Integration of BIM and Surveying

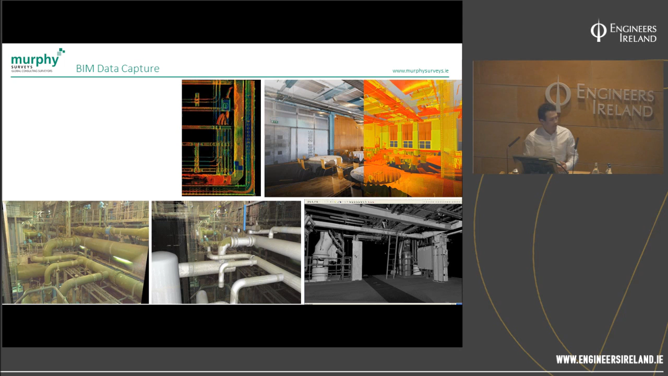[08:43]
And there's a lot of images here, but I suppose the quality is what we need to focus on. We can give ultra-high quality. We can give lower quality if just certain elements are required. That, again, speeds us up. And in terms of our own workflows, it's a leading point cloud quality and clarity. We've been developing this for quite a while, for 13 years.
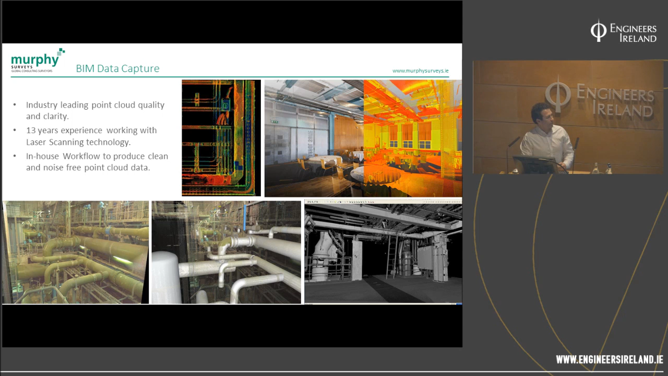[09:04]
There's in-house workflows we have, just to kind of clean out some of the data. You can see you'll get quite a lot of noise in this. Be careful. Filtering is quite an important aspect of this. And, again, the accuracy that we can actually give is anything down to 3 mil.
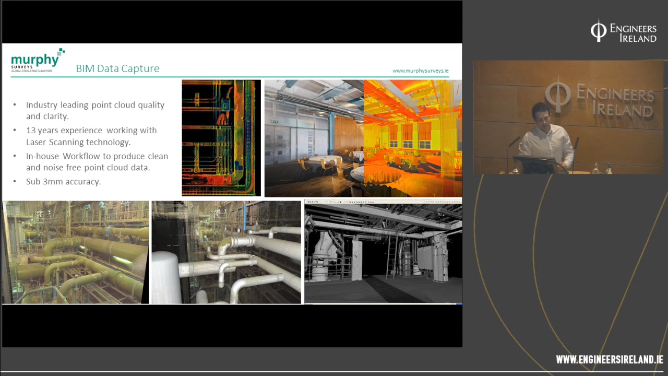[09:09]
And, again, a large scale and a large plant. I think that's impressive for the speed that we can do it.